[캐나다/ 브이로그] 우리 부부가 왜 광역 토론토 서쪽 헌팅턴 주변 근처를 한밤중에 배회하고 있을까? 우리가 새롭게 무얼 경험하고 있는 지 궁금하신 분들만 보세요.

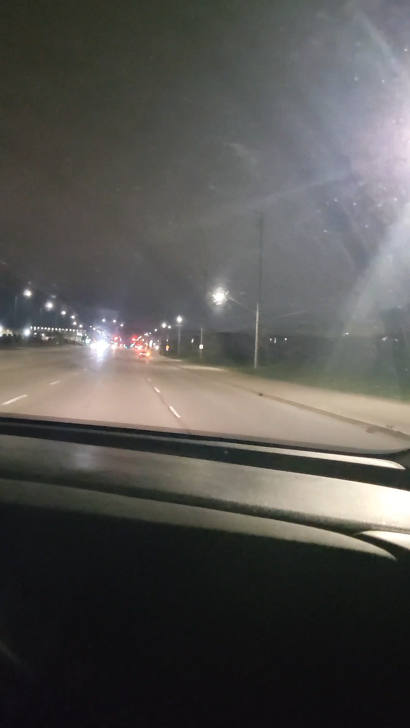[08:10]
세븐. 여기 랭스테프니까. 그래서? 그래서 거기 이제. 우리가 세븐으로 해갖고 브램턴 들어갔지 옛날에. 지난번에 우리 브램턴 무슨 파괴 갈 때. 우리 무슨 거 타고 갔어요? 세븐길로 갔던 것 같은데. 세븐 근처엔 당연히 또 뭐가 있겠지. 티모튼이 여기 있네. 거봐. 에베네젤이요. 그거 에베네젤이 아까 뜨더라고요. 뭔가 할 때.
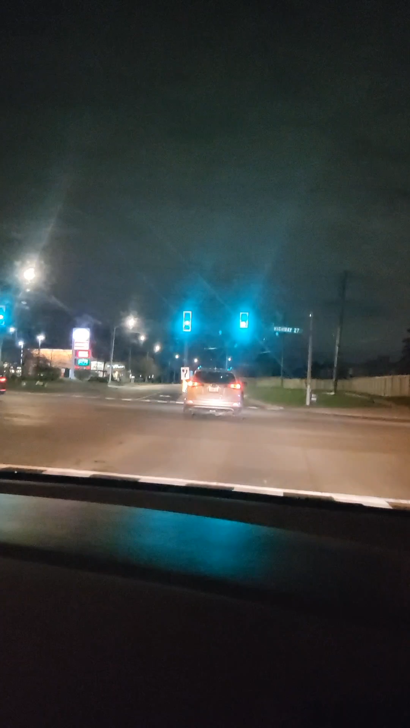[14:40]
그런데 여기는 번이야 저봐 저거가 그런 또 폴티노스 폴티노스 그거 폴티노스가 슈퍼마켓 아니야 저것도 슈퍼마켓이예요 슈퍼마켓이예요 우리가 그때 어디지 킹인가 어디쯤에 한번 들어가면 좋겠다 해봤던 여기 폴티노스라는 게 있네 막 했던 그건데 밖에서 이렇게 찍고 가야 되겠네